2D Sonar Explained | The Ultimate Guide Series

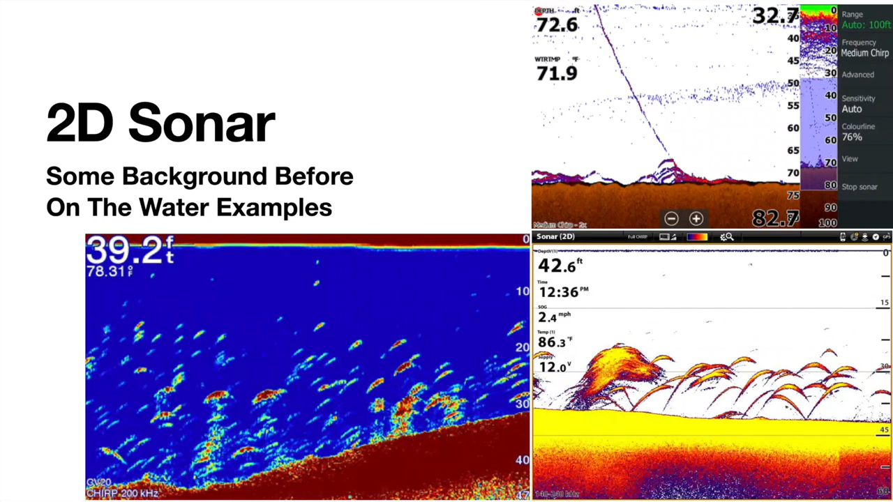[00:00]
All right, guys, this is going to be the second video of the electronics series, and this one is going to focus on 2D sonar. So we're going to go over some examples, kind of all about 2D sonar, how it works, and then we'll get into some on-the-water examples.
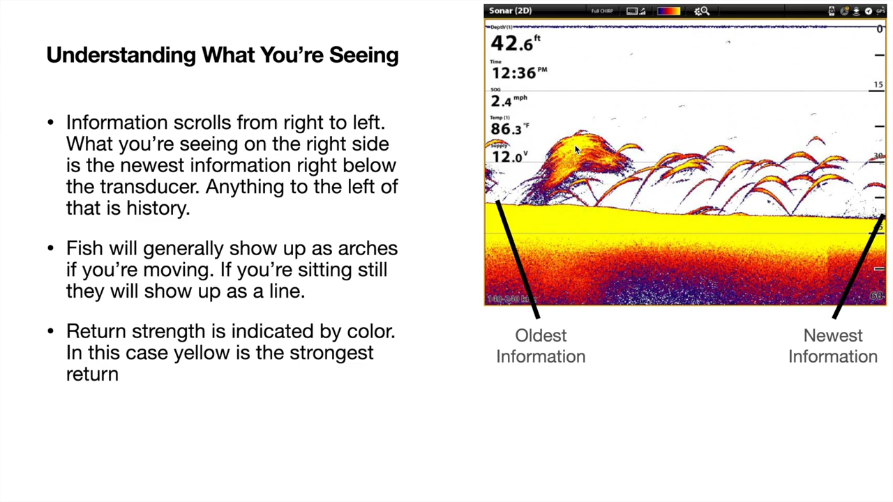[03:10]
So you can see this is a very hard bottom here. These are some pretty sizable fish. I would guess they are probably bass, stripers maybe. They could be walleye. And then, like I said, this is a ball of bait. The balls of bait are usually going to be very dense and just thick like this. It's going to look like a big cloud is kind of what I would call it. Here's a little example of why the fish show up as an arch as you're moving and the fish is stationary.
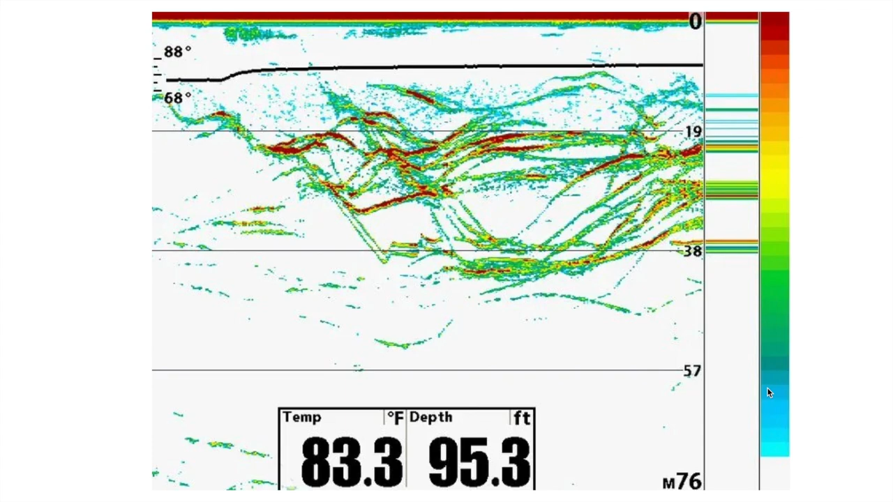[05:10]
On screen: depth 95.3 ft, water 83.3°F
Some are swooping down, coming back up, and going about. And you can see on this particular color palette, it's a little bit different than the other one. Red is the strongest return, and this light blue is the weakest return. So these nice thick red stripes are fish just suspended over open water. So talking about the different color palettes, there's a lot of variations no matter what brand you have. If it's Helmenberg, Garmin, Lowrance, choose whatever you prefer, whatever works well with your eyes. You can usually look at the top or the bottom of the image and figure out the return strength. It's going to have the hardest return, and it's going down to the weakest. So if this didn't have this far, you can see red is the strongest, and it fades down into the light blue.
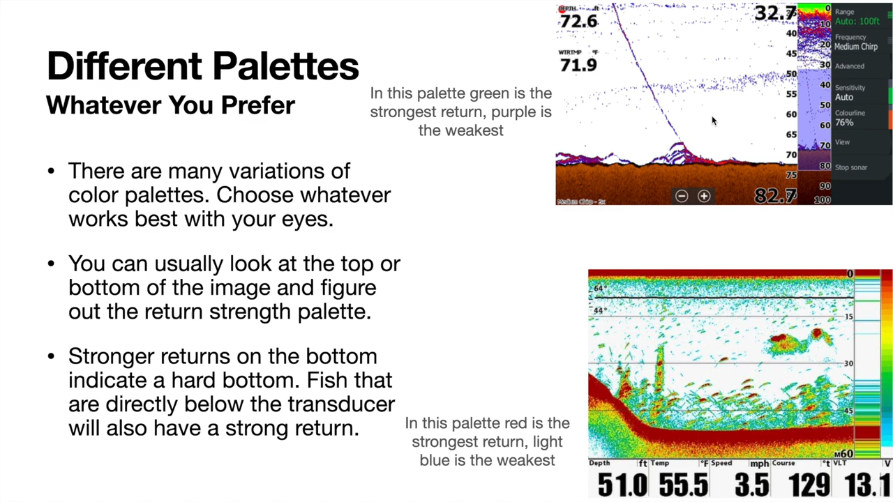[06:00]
On screen: speed 3.5 mph
So you can see this is a nice hard bottom. And this particular color palette, I will get into a little bit. It doesn't show the bottom hardness as easy. You can still see it. You can still distinguish it a little bit. But it's not going to be quite as good as these to figure out if it's a harder bottom or not. And this is a specific Lowrance palette. Now we'll talk about Chirp. If you buy a unit today, they're going to advertise this.
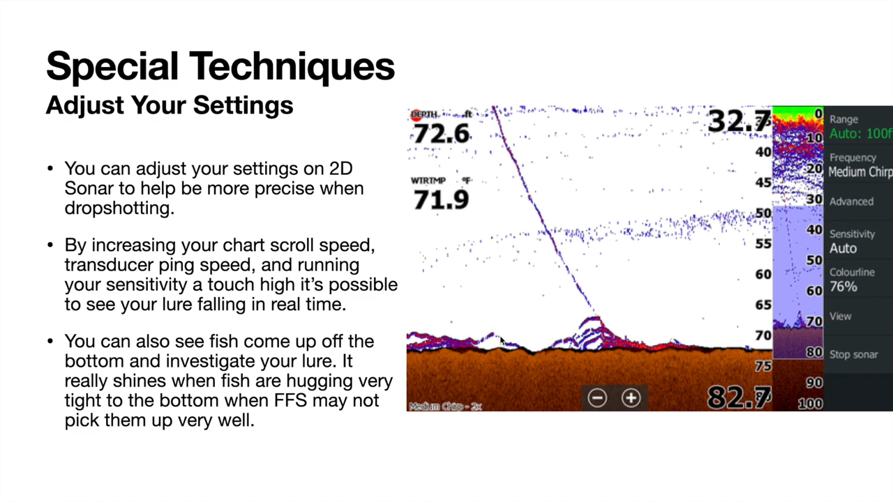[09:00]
On screen: water 71.9°F
So with the proper settings, you can get this right here. I don't know what it is exactly that they dropped down but it's some sort of jig and it's dropping down right onto some active fish right here. You can see swimming around, going down on the bottom, then a fish kind of comes up, goes up again, comes down. So they dropped pretty much right on their head. We'll get onto the water here and show you some real examples of my units set up and then I'll do some idling around.
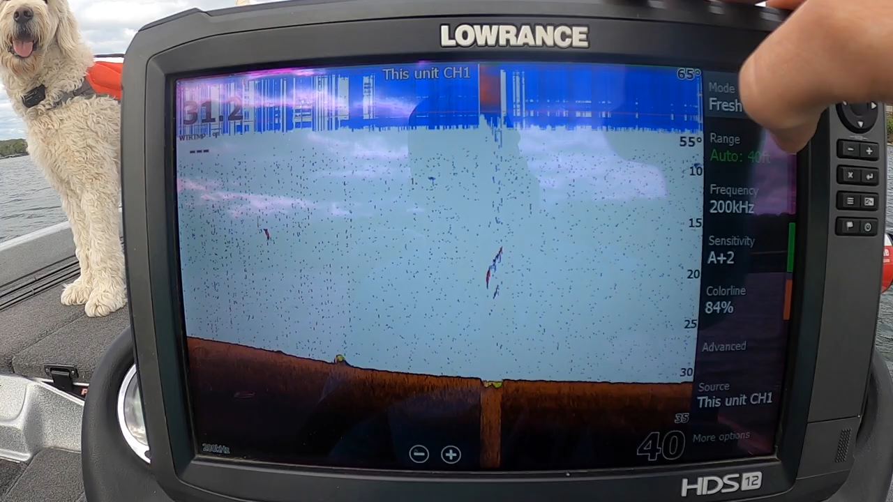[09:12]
First thing you're going to notice is this is the Lowrance HTS Carbon 12 but it doesn't really matter. All the brands are really similar. They pretty much have the exact same things.
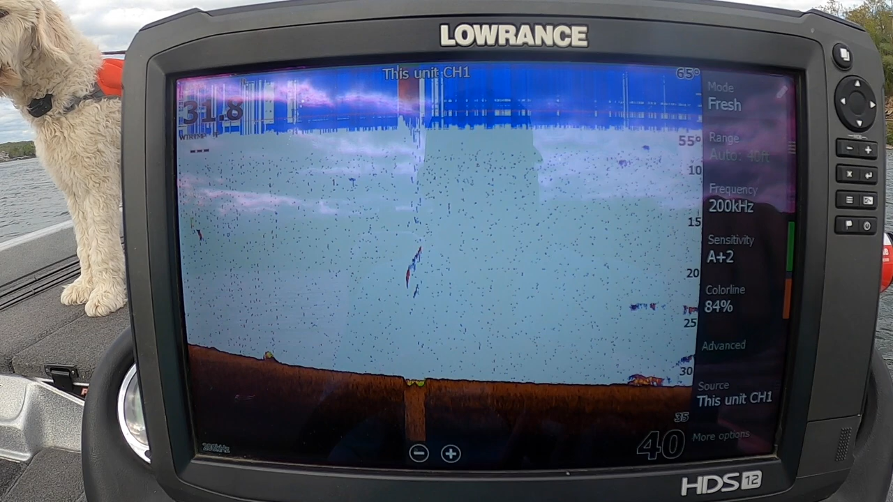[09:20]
They're just called a different name or laid out a little bit different. So this is going to be kind of general but you're going to see how to adjust it specifically in the Lowrance menu but like I said, Humminbird or Garmin would be very, very similar to this.
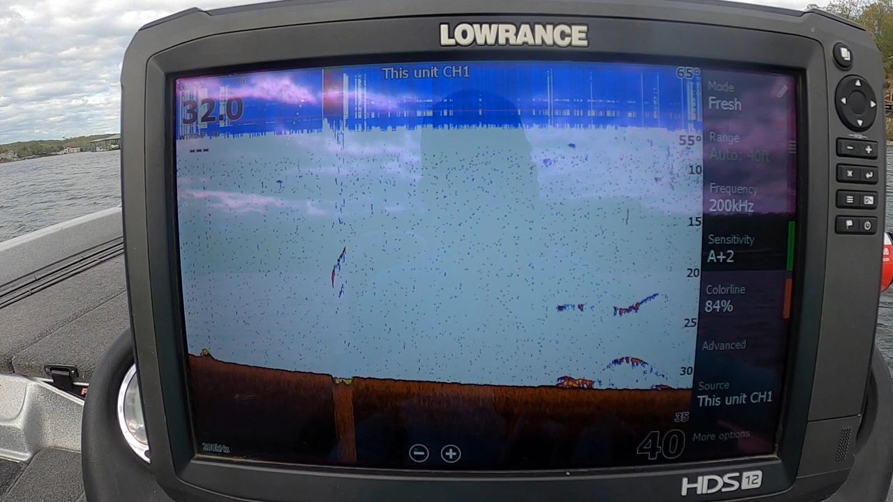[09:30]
So first thing we're going to start with here is your range. This is just on auto but, you know, you can set it to whatever depth you want.
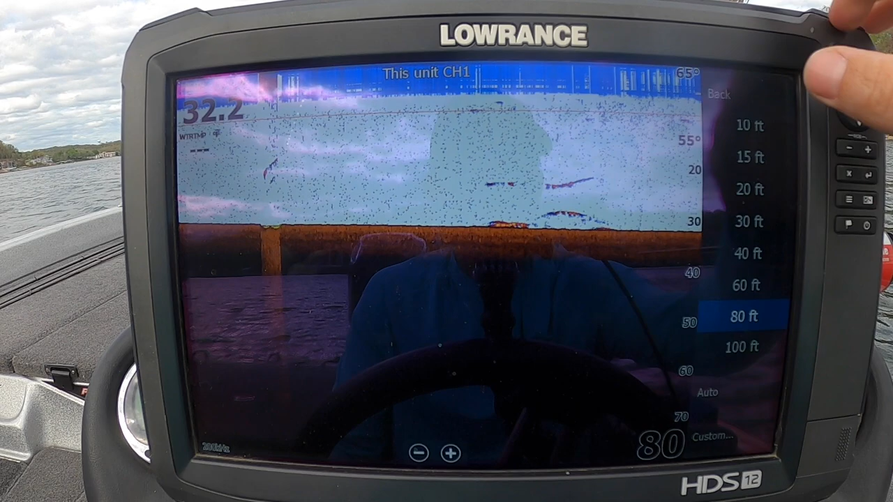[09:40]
So auto usually works the best but, you know, if you know you're going to be looking for something specifically in 25 feet then set your range like 10 feet past it. Next step is your frequency.
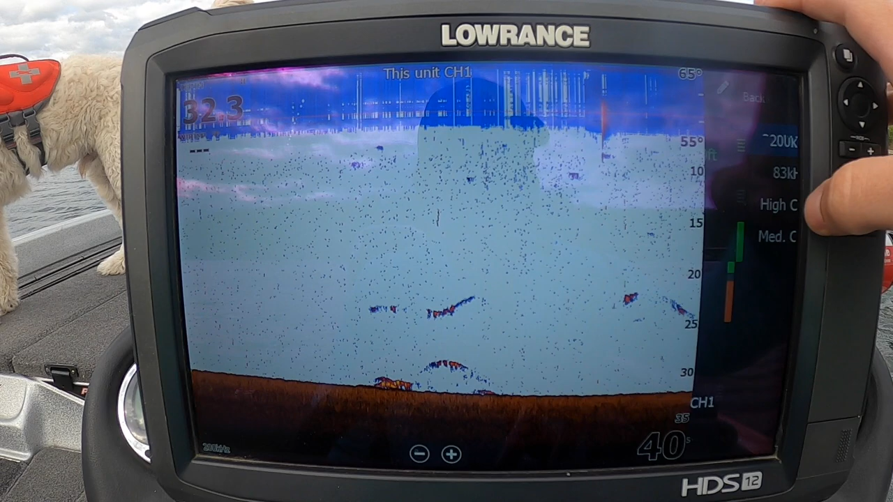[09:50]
So I have 200 kilohertz, 83 kilohertz, and high and medium chirp. Your chirp is, like I said, it's a faster ping speed so you have just like the fastest, most detail and then medium chirp is a little bit less
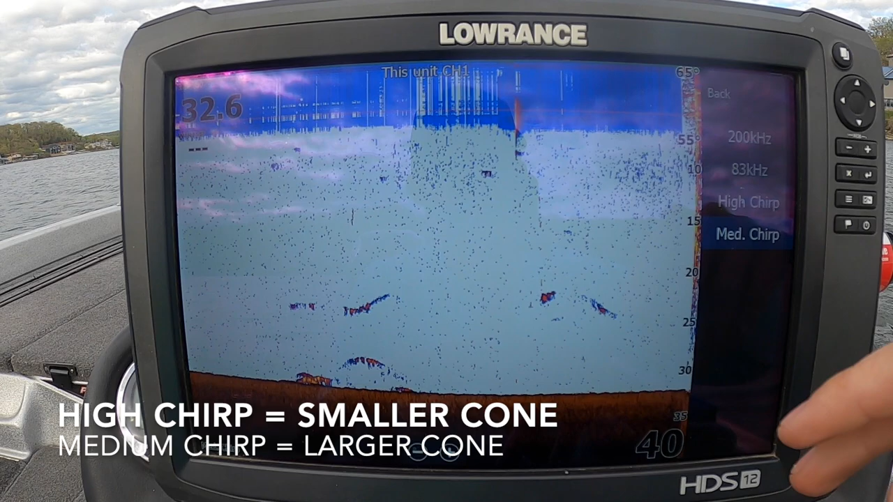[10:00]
detail than your high chirp and then your 200 and your 83 kilohertz. Now this is where you're going to get a little bit more definition or you're going to get a little bit, you know, of a tighter cone with 200 kilohertz versus 83.
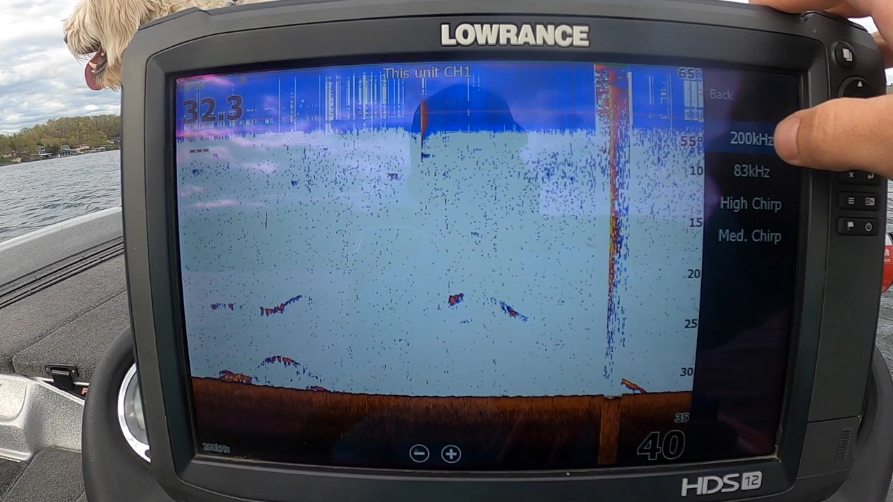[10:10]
Remember, 200 kilohertz is a third of the depth so let's pretend we're in 45 feet of water instead of 32 feet of water and that would mean
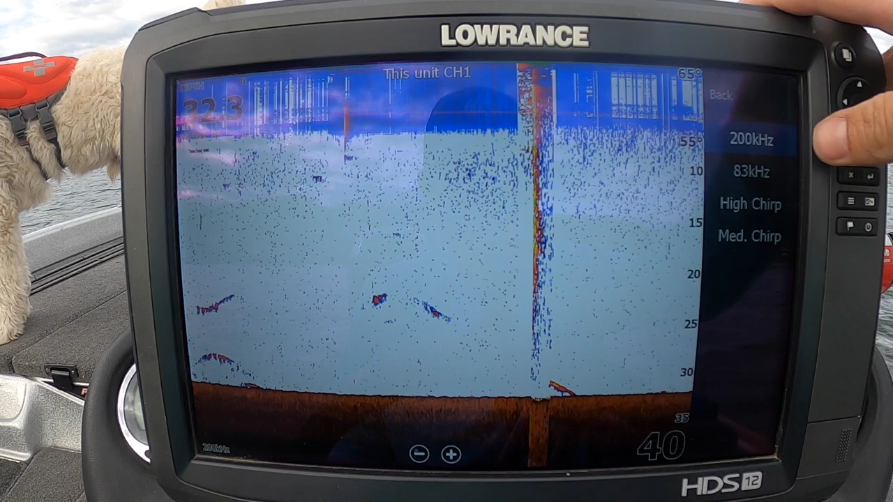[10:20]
with 200 kilohertz our diameter of our cone, you know, that we're actually scanning seeing on the bottom would be 15 feet where if you go to 83 kilohertz you're not going to get as much detail but you're going to get a larger area. It's going to be equal to the depth so if we're in 45 feet of water you're going to have 45 feet of area that you're scanning so generally, you know, if you're idling around in a little bit deeper water 83 kilohertz is fine I usually kind of end up keeping it on either 200 kilohertz or high chirp one of the two works the best for me just because I'm not
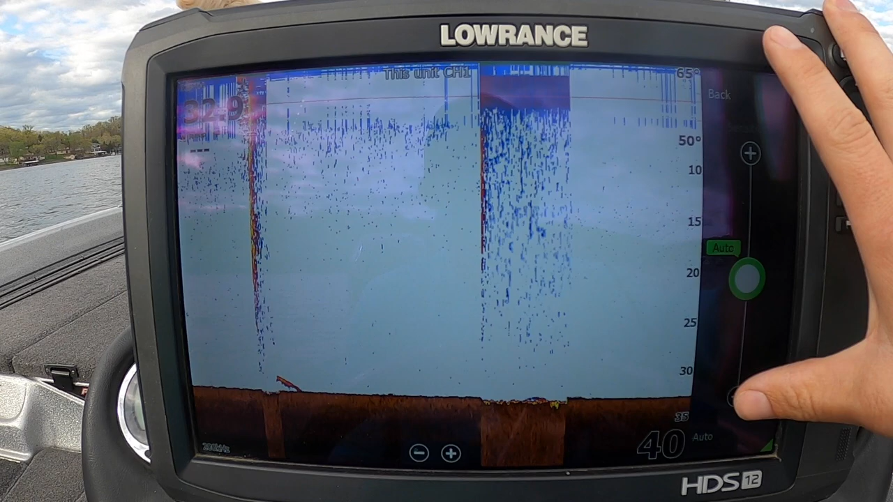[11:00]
usually utilizing 2d sonar by itself just idling around next up is sensitivity so Lowrance has you have your auto plus one you can do auto plus two you can just do regular auto you can do negatives or you can click off of the auto click on here and you just get your regular old sensitivity
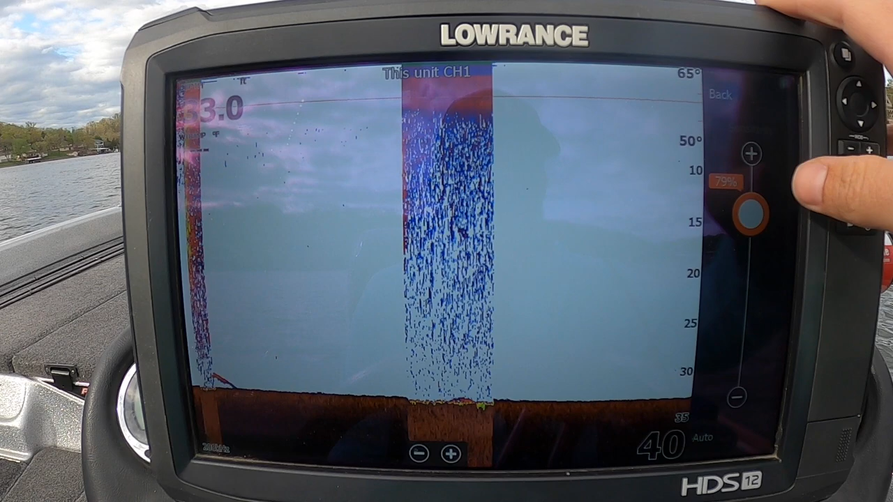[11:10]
and adjust it on the fly like that I prefer to run it on auto usually like auto plus two works pretty good you can see as I adjust the sensitivity you're going to get more
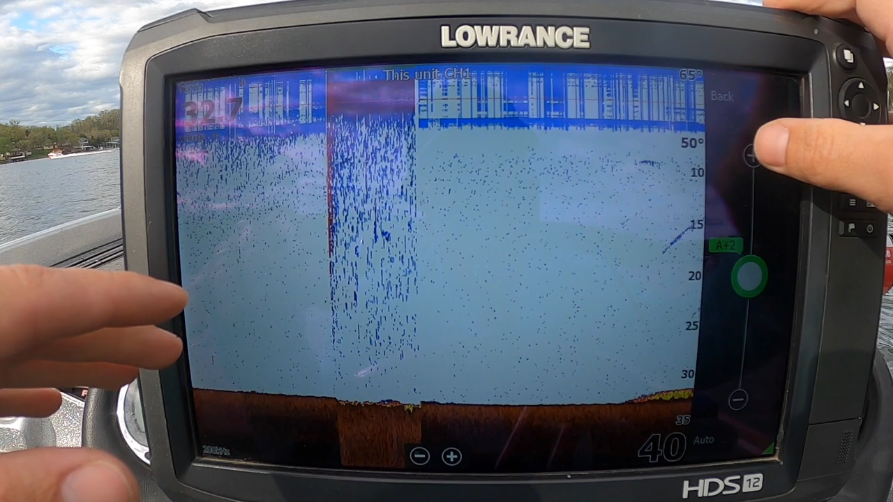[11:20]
things showing up on the screen you're going to get more clutter the 2d sonar